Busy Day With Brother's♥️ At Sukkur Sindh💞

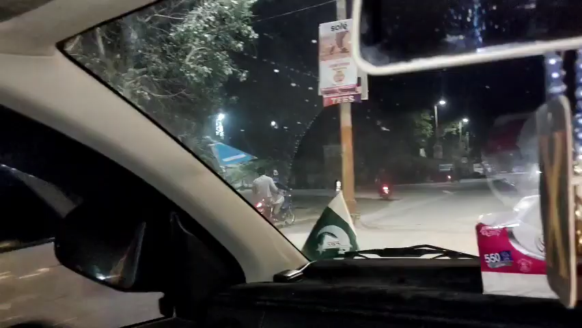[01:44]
कोई रोड पे जो है ना कुछ भी नहीं है, सारी आवाम जो है ना आ जा रही है बाइक्स पे, यहाँ का माहौल जो है ना बड़ा मजे का है, बंदा रात को देर तक घूमे नो टेंशन।